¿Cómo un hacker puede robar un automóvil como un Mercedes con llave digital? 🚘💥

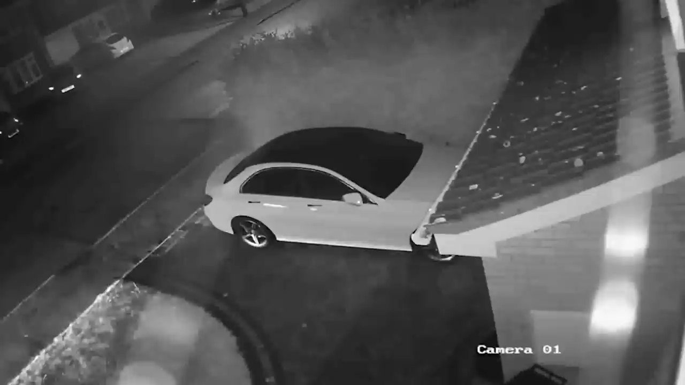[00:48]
Entonces, un ladrón se ubica al lado del auto y el otro cerca de la casa para buscar la señal de la llave inalámbrica del vehículo y así retransmitirla.
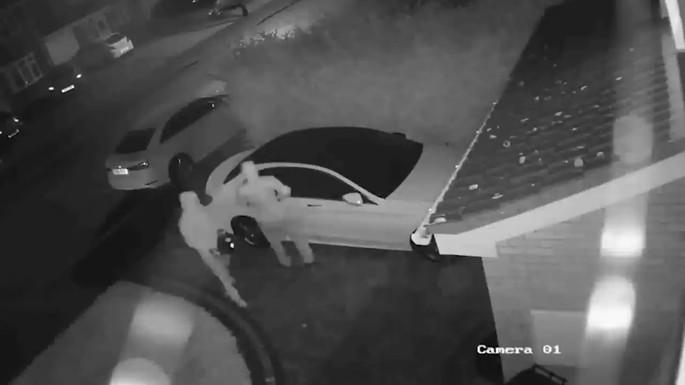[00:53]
Cuando logran captar la señal, abren el vehículo, se enciende y se lo llevan, ya que este no se apaga si no está la llave cerca. Precauciones, validar que tu vehículo sí se apague cuando no está la llave original cerca o esconderlas en un lugar que repele las señales inalámbricas.